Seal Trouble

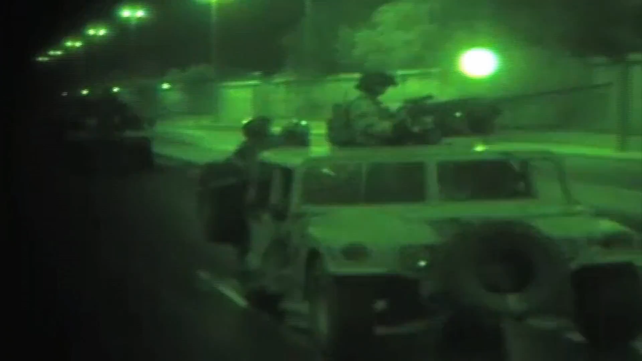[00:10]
You're looking at video of an actual Navy SEAL mission in Iraq.